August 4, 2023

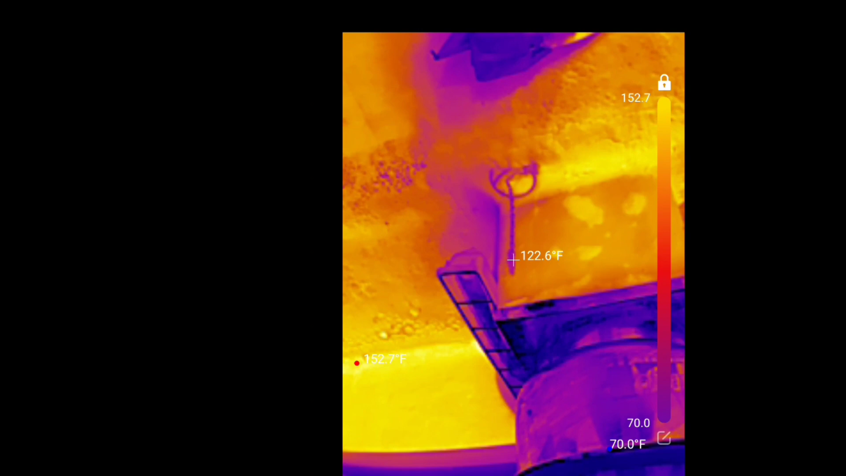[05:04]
On screen: spot 122.6°F, max 152.7°F
looks like we are upside down because i am using the male to female adapter so let's go ahead and adjust this we'll just rotate
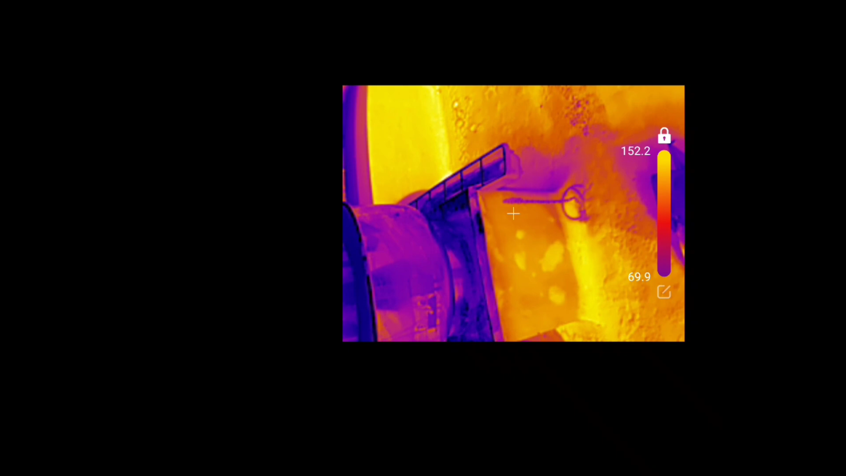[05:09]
it there we go all right there's our exhaust like i said
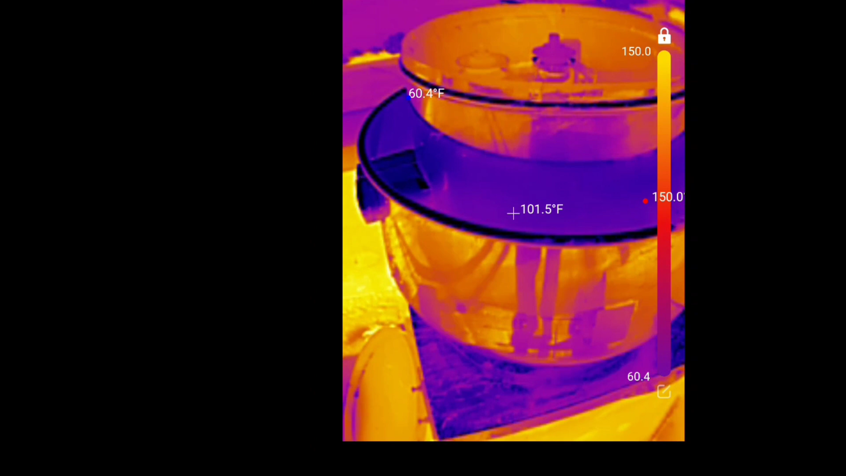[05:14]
On screen: spot 101.5°F
there is our motor it is 143 degrees
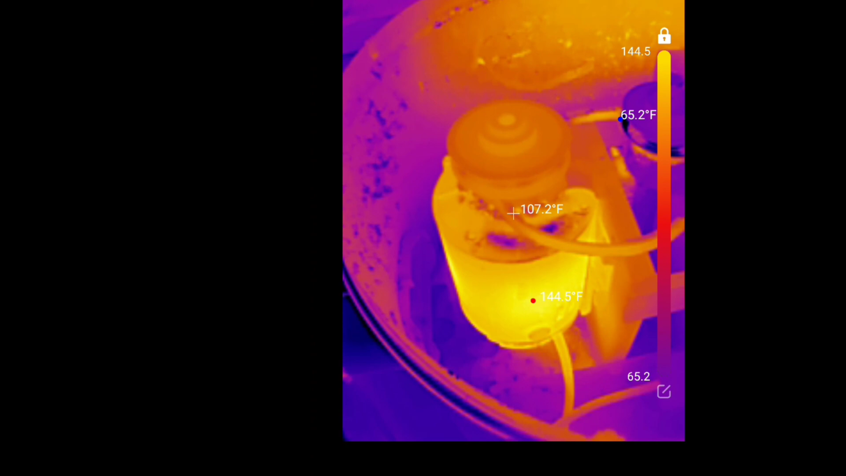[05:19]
On screen: spot 107.2°F, max 144.5°F
bud let's see let's compare that to our pulley for example which
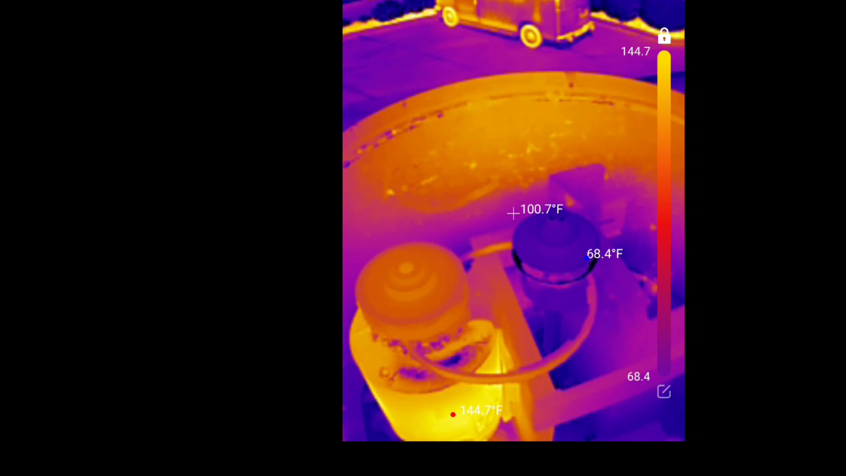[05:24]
On screen: spot 100.7°F
is uh i don't know 96 degrees approximately
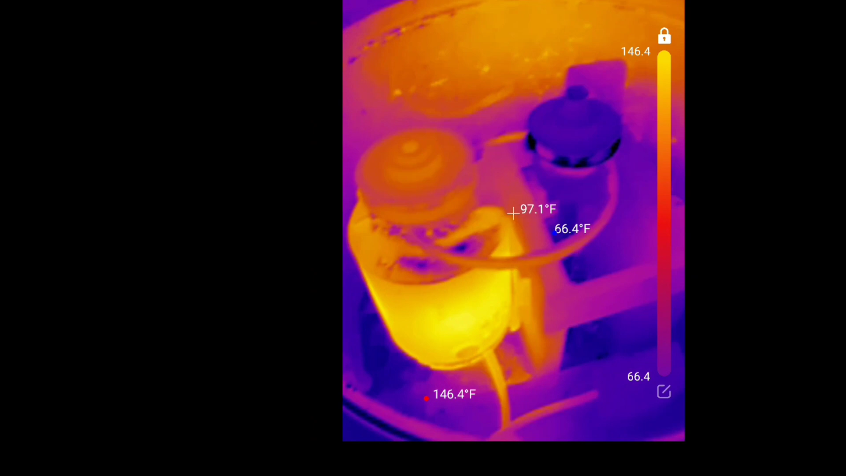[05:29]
On screen: spot 97.1°F, max 146.4°F, min 66.4°F
but look at that man white hot and you can change the color contrast on this
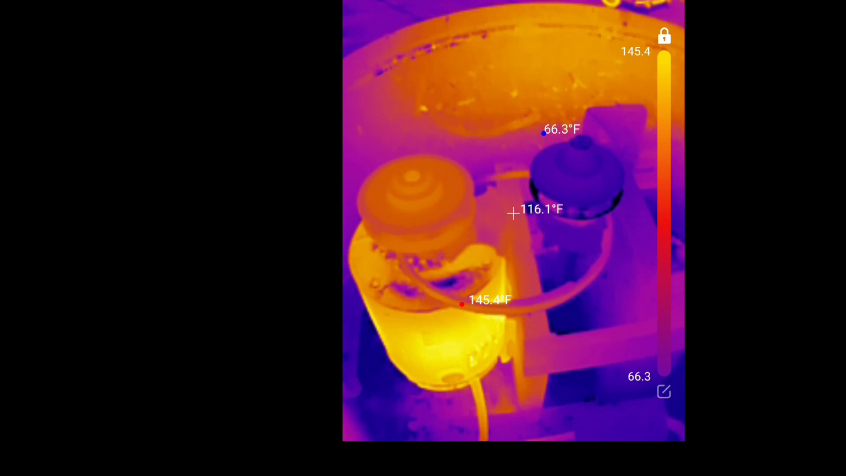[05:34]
On screen: spot 116.1°F, max 145.4°F, min 66.3°F
i prefer this color contrast so i'm not going to change it
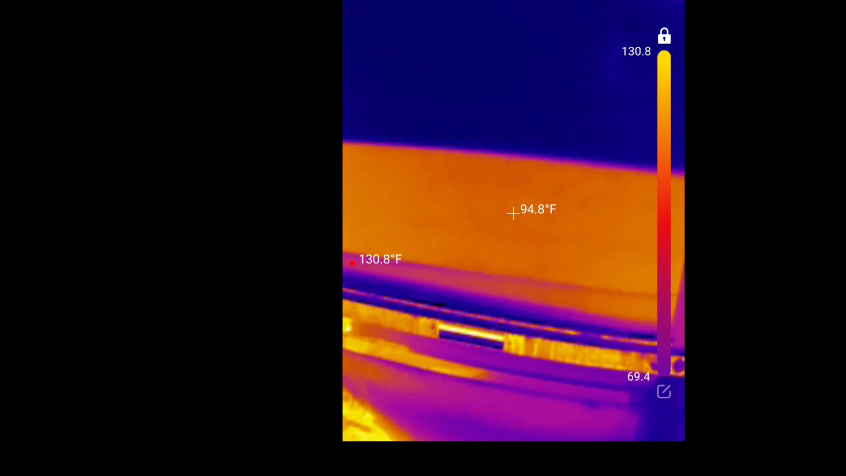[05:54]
On screen: spot 94.8°F
it's only operating at one stage look at this so there's our condensing coil our micro channel condensing coil there
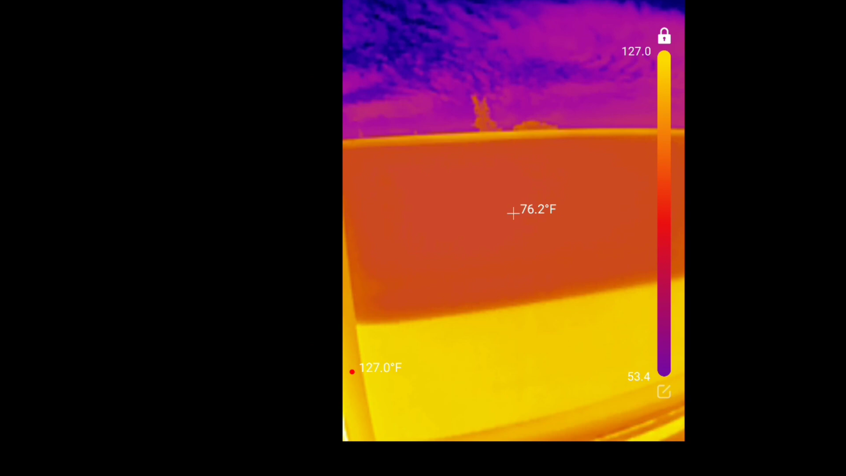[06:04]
On screen: spot 76.2°F, max 127.0°F
is what i'm assuming is circuit number two circuit number one
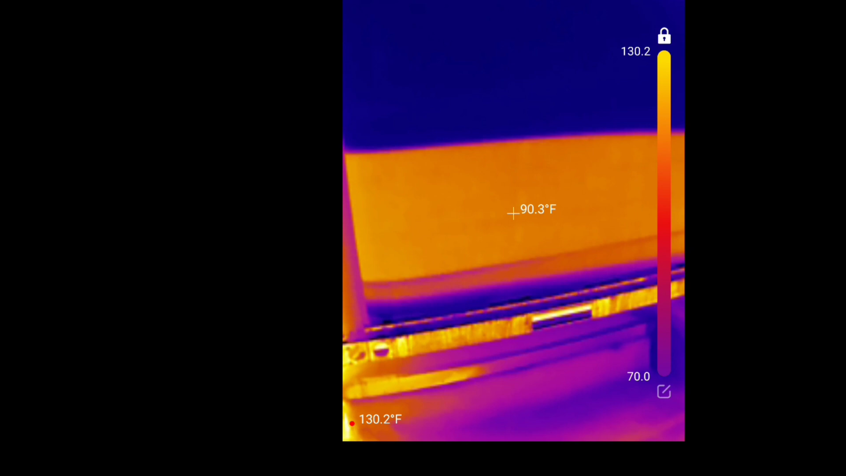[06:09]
On screen: spot 90.3°F, max 130.2°F
and circuit number two
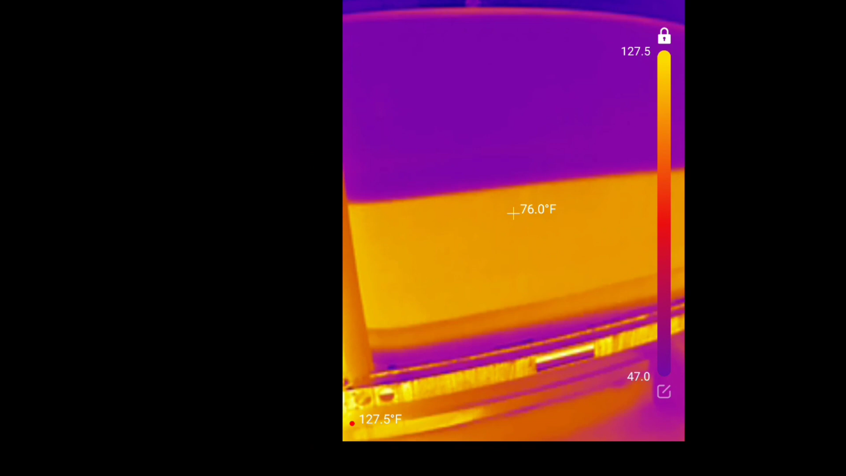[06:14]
On screen: spot 76.0°F
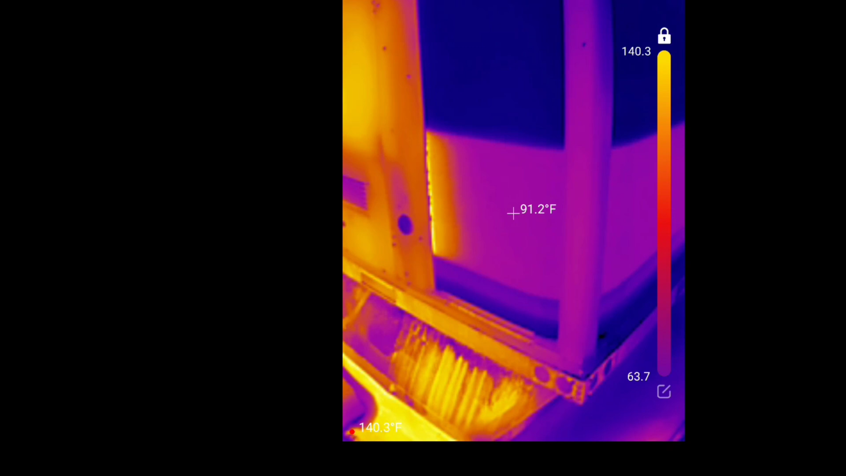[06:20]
On screen: spot 91.2°F
look at that you can see the distributor tubes over there the surface of the metal is quite hot of course
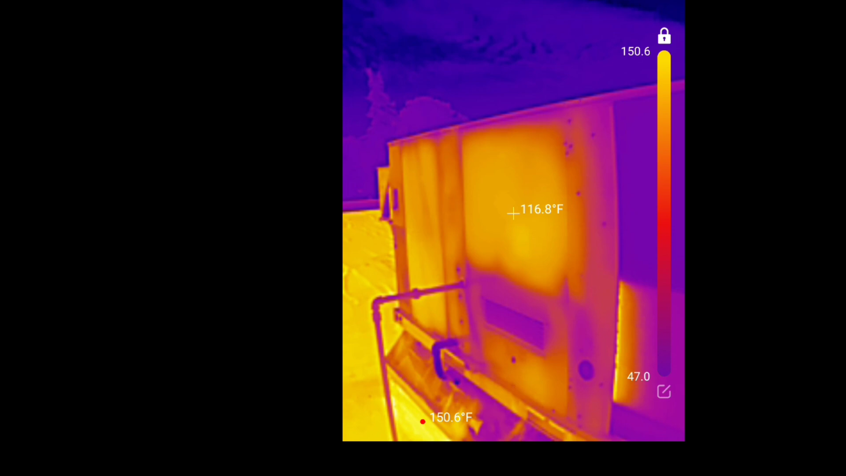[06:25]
On screen: spot 116.8°F, max 150.6°F
let's see what else we got oh we got an operating condensator over here let's look at this guy
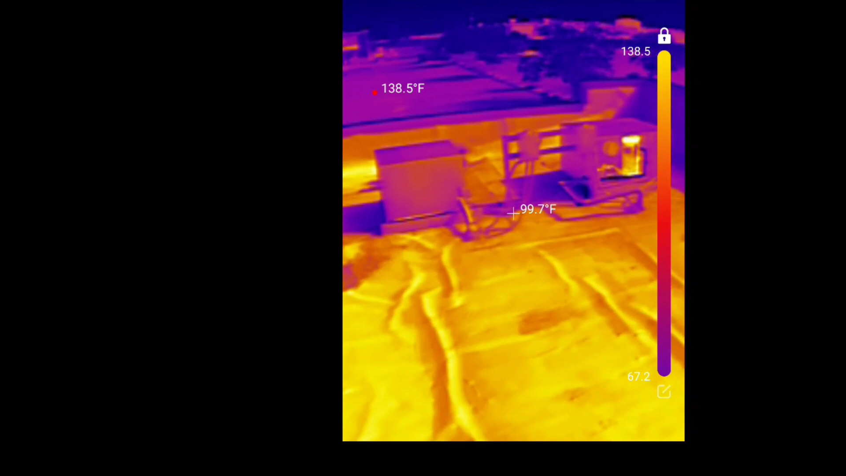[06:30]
On screen: spot 99.7°F
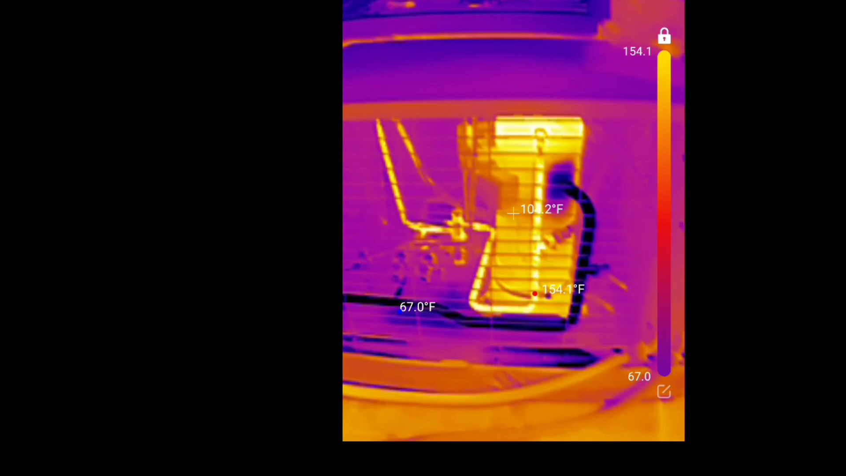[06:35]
On screen: max 154.1°F, min 67.0°F
look at that the head of our compressor 100 and uh let's see 190 degrees let's see we can easily just check the uh
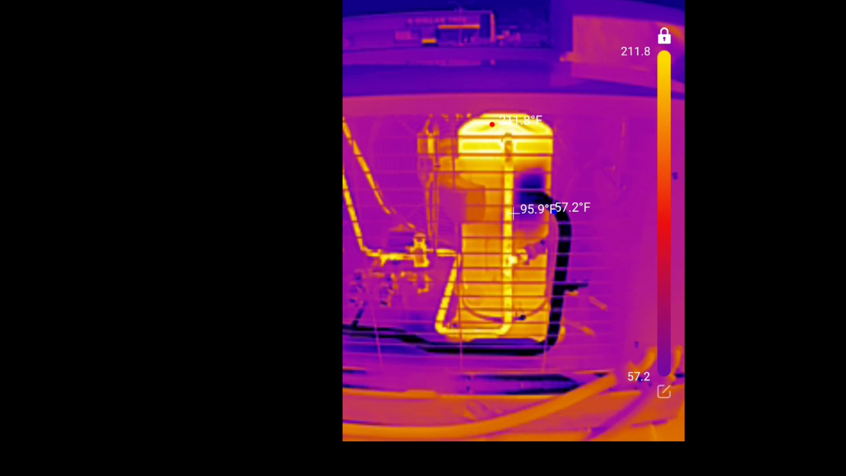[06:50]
it's pretty accurate i'm guessing our discharge temperature let's see that's 190 degrees you don't want the discharge temperature any higher than 225
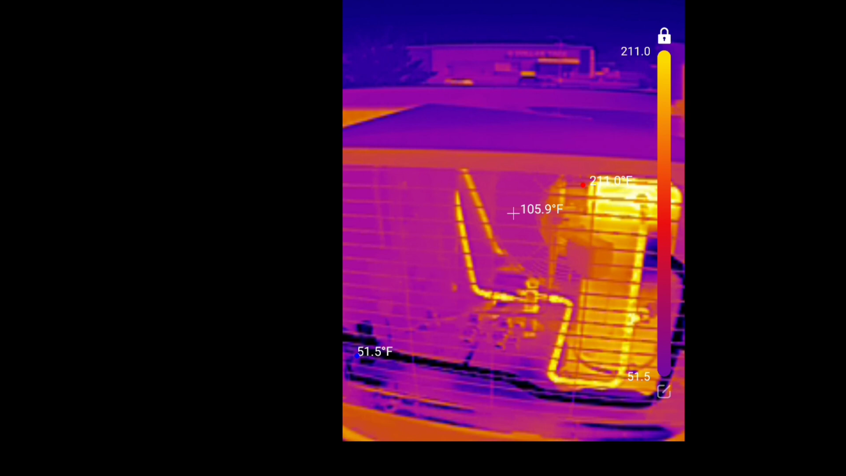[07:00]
On screen: spot 105.9°F
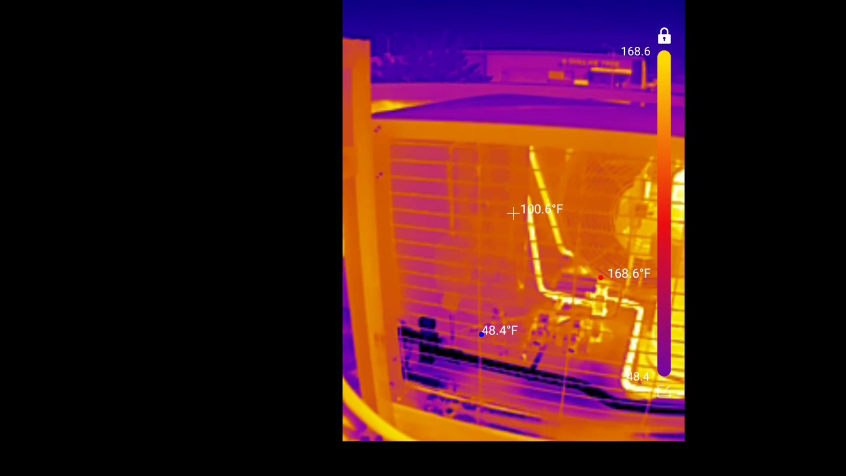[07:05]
On screen: spot 100.6°F, max 168.6°F, min 48.4°F
that's awesome